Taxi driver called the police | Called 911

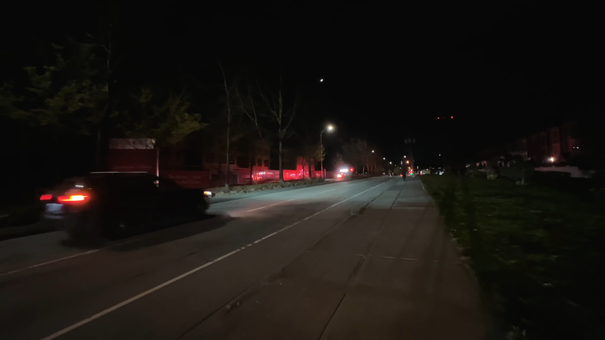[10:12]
और ये देखो टर्न लेगी। दो एम्बुलेंस है ही नहीं, एक फायर ब्रिगेड आ गया।